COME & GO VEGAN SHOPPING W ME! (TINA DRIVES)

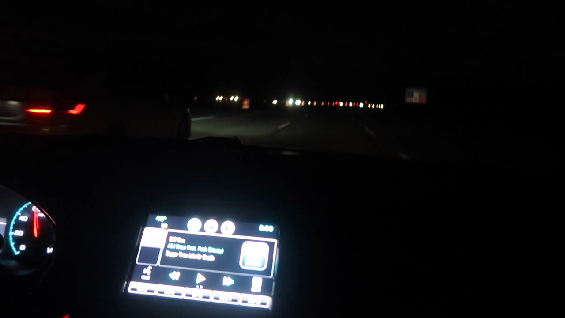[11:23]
I'm saying you gotta drive for you, and like I said, don't let them make you nervous. Don't let them make you swerve over, because you already in your lane. So when they want to drive on past, they can drive on past and go around, but do what you do. Ah, Tina got this.